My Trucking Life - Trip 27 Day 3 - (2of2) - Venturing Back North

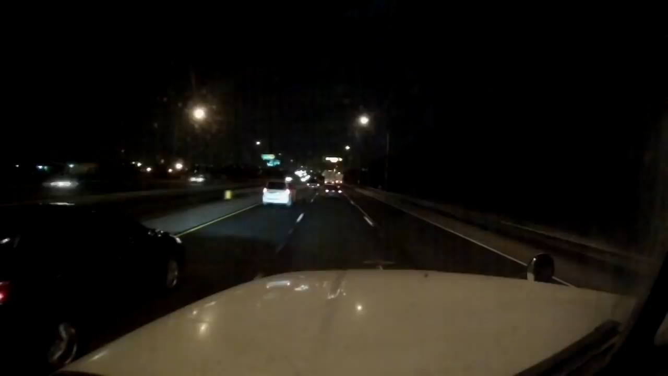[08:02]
And we're here on I-80 right now I believe we're just south of the Chicago area There's a signal Mandy's gonna talk to me in a little bit here Telling me what to do Because there's an intersection coming Mandy Tell me what to do Keep left on I-80 All righty Keep left on I-80 Oh, we're gonna pay a toll ahead All right I think I just gotta drive underneath their fancy little gizmo Yeah Okay, good We're in the right lane Okay, good